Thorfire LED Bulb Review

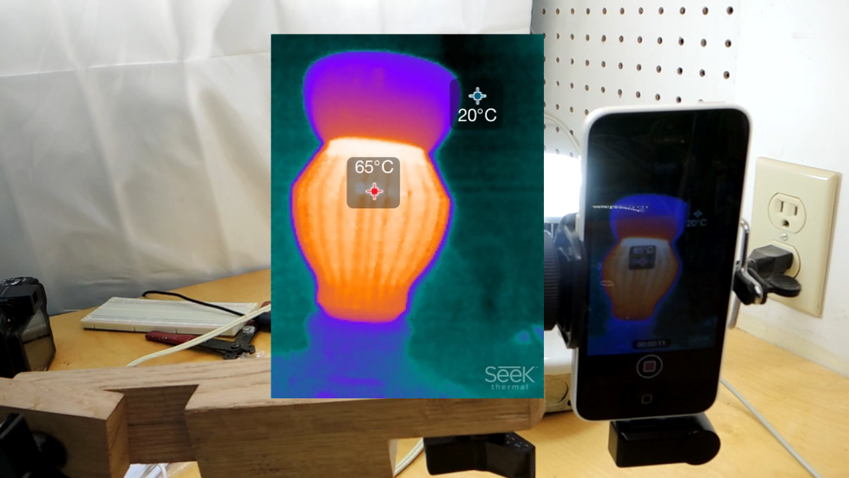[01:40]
of the bulb and where the lights are coming out it's not so much raising to a 65 degrees Celsius it looks like so that's interesting that's what you hope that these fins of course are taking the heat from the electronics and rejecting it to the environment quite a warm surface though for
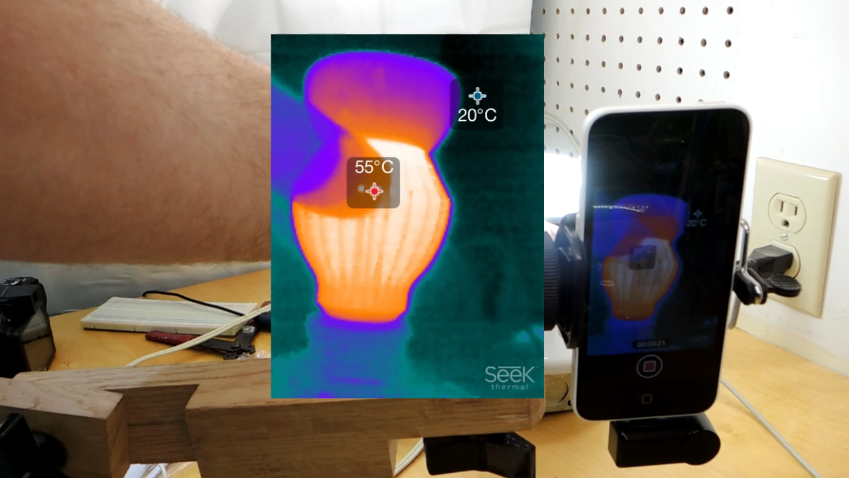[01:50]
the bulb just sitting here in a free air flow but let me pop up the video for the Cree bulb which is drawing about the same amount of wattage okay so here's the Cree bulb it
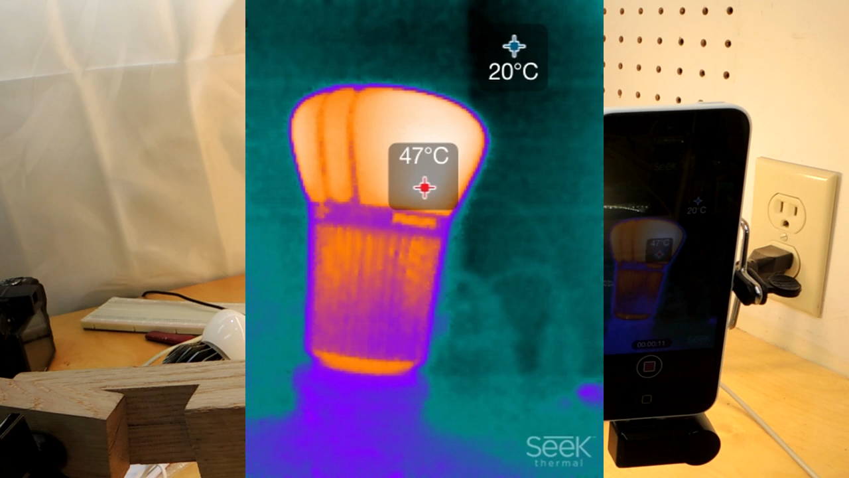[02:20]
can see of course the heat pattern is both quite different the hottest part is the part that does emit the light at the top of the bulb and there's a considerable difference in degrees it's 47 degrees Celsius here is by pushing the 70s with the other bulb so although they're drawing the same
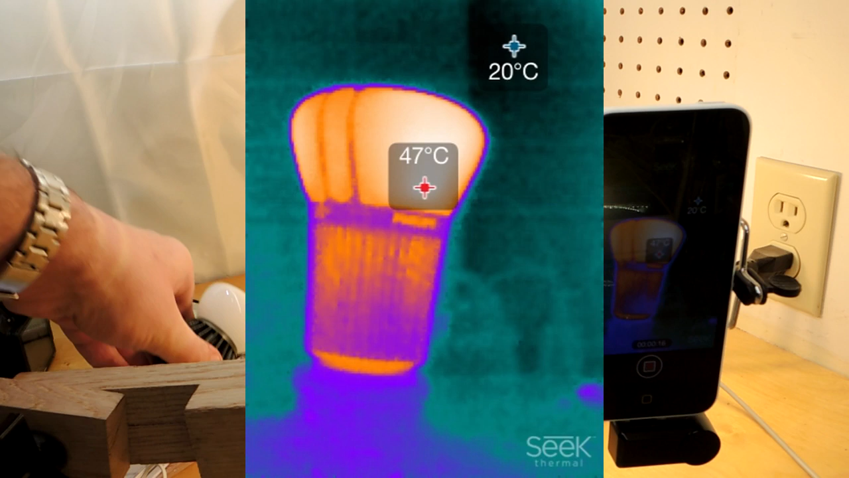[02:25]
amount of power I wonder if it's really draining the same amount of light okay light distribution patterns this is a polar graph and there's two bulbs graphed in blue we have the first bulb which is a fluorifier